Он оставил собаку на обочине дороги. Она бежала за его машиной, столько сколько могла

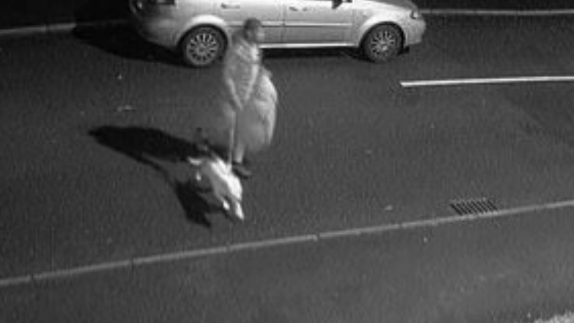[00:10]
На видео, записанном камерами видеонаблюдения, мужчина остановил машину, вывел из нее собаку на поводке, перешел через дорогу, отстегнул поводок и, бросив животное на обочине, сел в машину и уехал. Когда он отъезжал, несчастная собака пыталась догнать машину и запрыгнуть в окно.
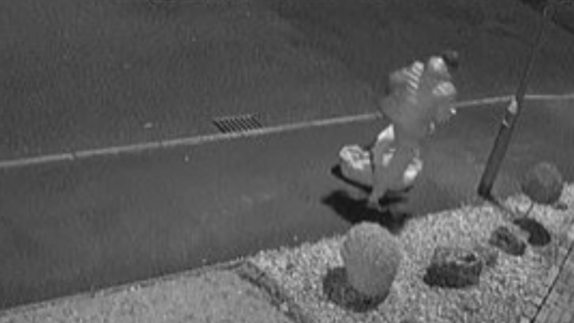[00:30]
К счастью, далеко она не убежала и прохожие привели ее к местному ветеринару. Ветеринар позвонил в Королевское общество защиты животных от жестокого обращения, которые сейчас и ухаживают за собакой.
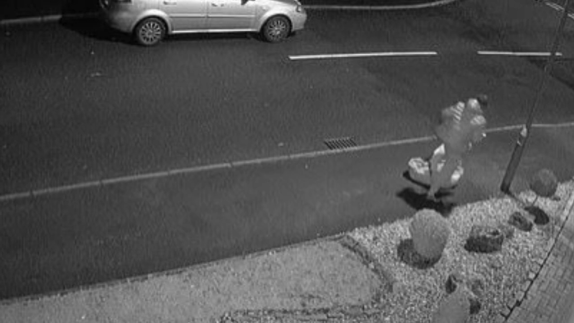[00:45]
Инспектор Наталья Переховская обратилась к общественности за любой информацией о мужчине, ответственном за случившееся с собакой.
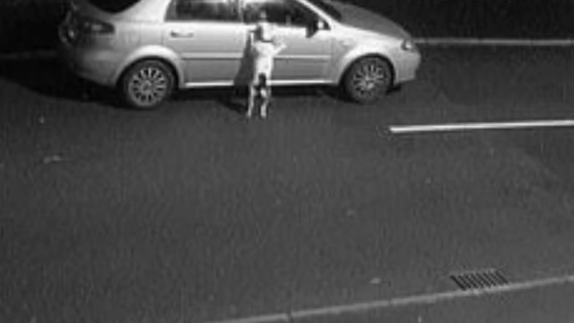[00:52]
Инспектор Переховская сказала, нужно было видеть эти кадры, чтобы ощутить, насколько ужасны, как бедная собака пытается догнать машину. Я не могу понять, как можно совершить такое. Ветеринары отсканировали его микрочип и мы отследили двух предыдущих владельцев, но это сделали не они. На видео хорошо видно одного человека, который бросает собаку, а на водительском сидении машины сидит второй. Я очень жду информацию от любого, кто узнает автомобиль, человека или собаку.